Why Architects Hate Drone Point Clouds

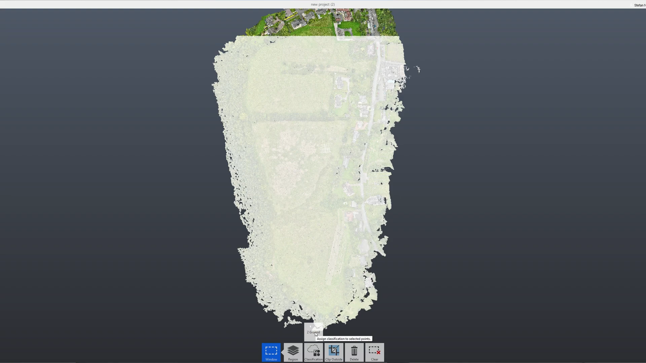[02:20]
classify your point cloud, set up the correct coordinate system, and export to RCP or RCS file. That's it. Quick and simple. Now your architect can drop the point cloud directly into their model.